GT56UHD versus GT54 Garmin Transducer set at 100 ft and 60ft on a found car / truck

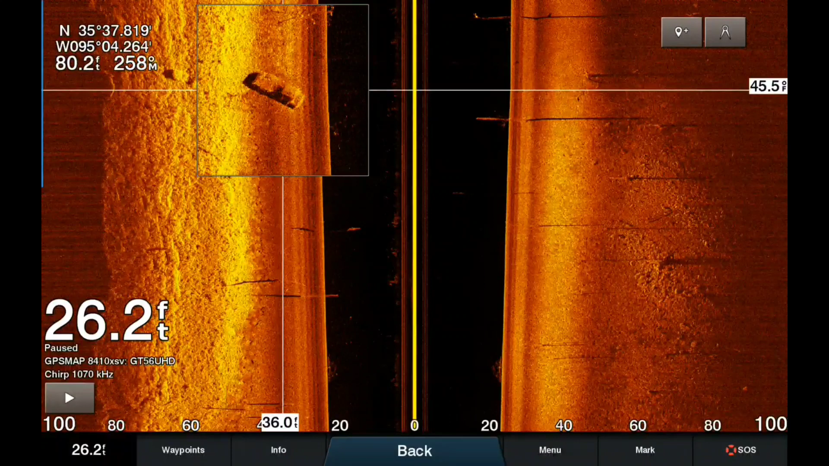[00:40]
On screen: depth 26.2 ft
You see kind of the shading there on the far left side that's when the water basically runs out. I was pretty close to the bank. Kind of zoom in here a little bit to show you the coordinates and stuff. This is an automobile I found and then I went ahead and ran the same pass with my GT54 just to kind of show you guys the difference. Everything is just kind of at the standard factory settings and so you guys can see the difference there. We are going to come up on that car again. Here it is. So the car is pretty clean in both images but you can see the detail of the bottom changes a lot between the GT54 and the GT56.
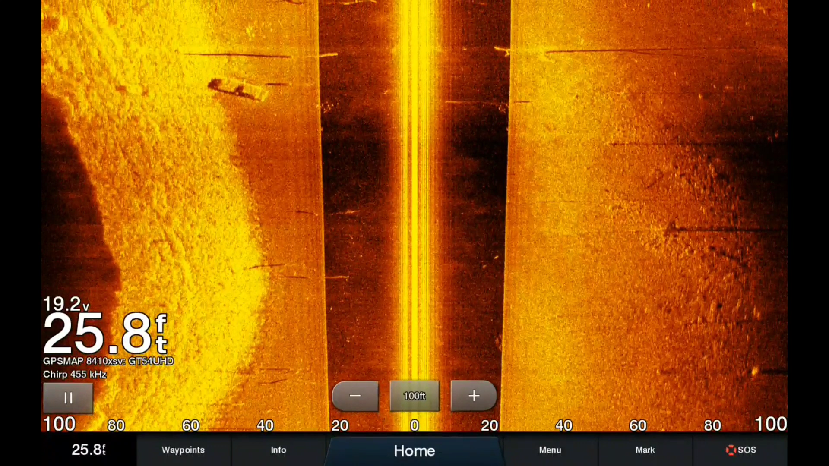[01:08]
On screen: depth 25.8 ft
We are going to go ahead and do two more passes at it. We are going to set it at 60 feet and do the GT56 and then we are going to set it at 60 feet and also do the GT54. Let me know what you guys think.
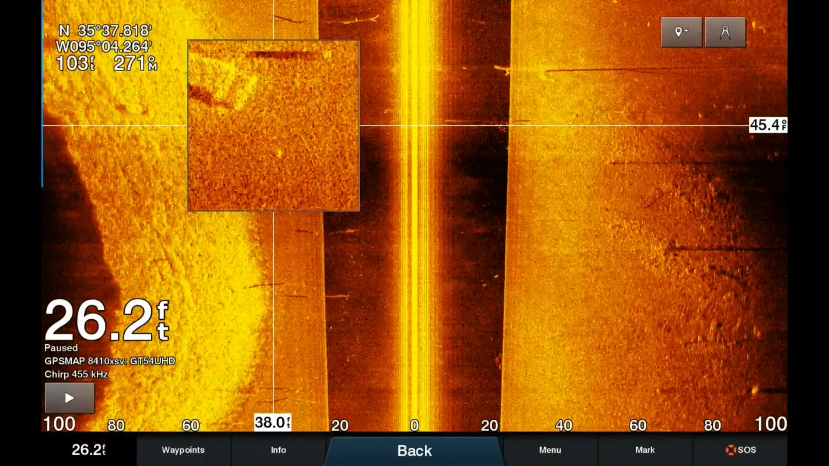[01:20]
On screen: depth 26.2 ft
Stay tuned until the end of the video and I put four screenshots side by side by side so that way you guys can see the difference all next to each other. So let me know what you guys think. Comment down below, please like and subscribe and we will see you guys soon. Here we are on the GT56 at 60 feet. You guys are going to see the image coming up on the left hand side. I really think this unit shines at about two and a half to three and a half times the depth.
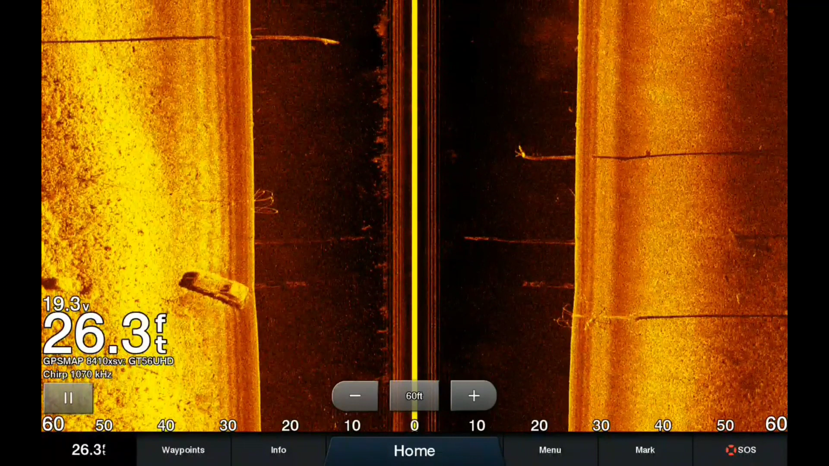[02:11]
On screen: depth 26.3 ft
So this is the GT56 at 60 feet and we are going to go ahead and go to the GT54 at 60 feet as well. So that is coming up next. And like I said at the end of this video, there is also a four screenshots side by side by side so you guys can see
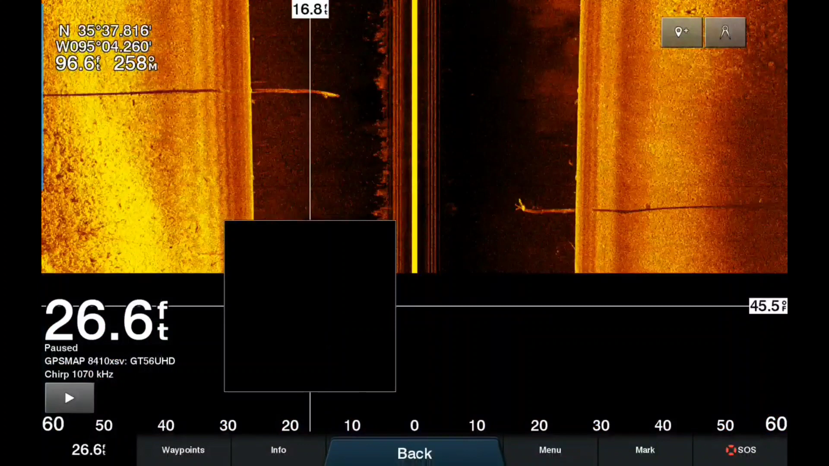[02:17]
On screen: depth 26.6 ft
the images roughly with the cars in the same position, roughly the same pass in the boat. I was going from buoy to buoy, so it should be a pretty close comparison, about as close as you can get of this vehicle. So if you guys want to guess in the comments what kind of vehicle this is, that would be awesome.
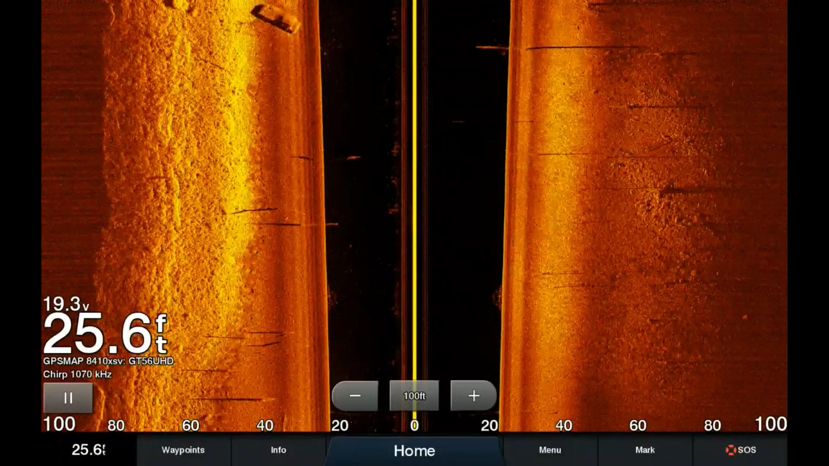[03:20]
On screen: depth 25.6 ft
This is one last pass with the GT56 set at 100 feet so you guys can see the difference after watching all those clips.
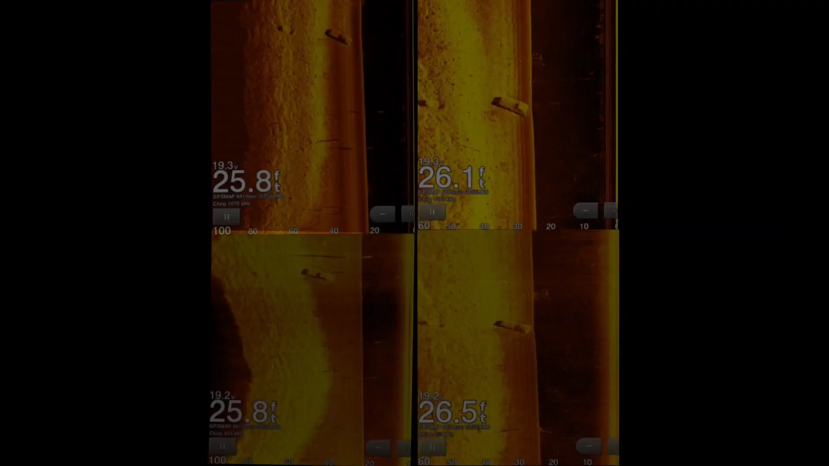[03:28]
I'll let you guys be the judge of which one that you guys think is better. My opinion, the GT56 just blows the GT54 out of the water. And I actually went from like a GT30, so it was a huge improvement for me. In the upper left-hand corner, we got 100 feet GT56. Upper right-hand corner, we have 60 feet of the GT56. Lower left-hand corner, we got the GT54 set at 100 feet. And then the lower right-hand corner,
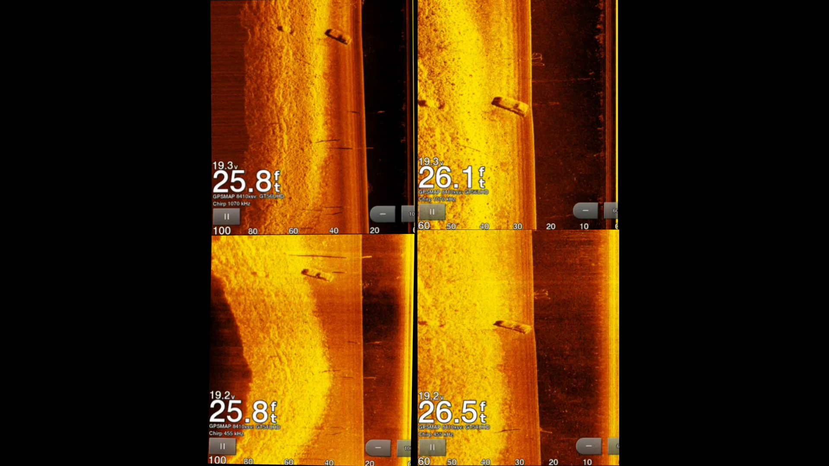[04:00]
we have the GT54 set at 60 feet for a screenshot comparison with the cars in similar locations. So, let me know what you guys think, and until next time, please like and subscribe, and we'll see you guys soon. Thanks. Thanks.